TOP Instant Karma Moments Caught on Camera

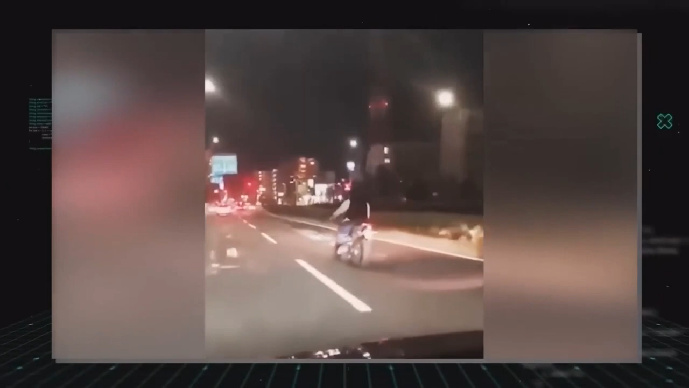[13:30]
A good example of this situation is the man in this clip driving as though he owns the road, and ignoring the fact that larger vehicles are in the same lane.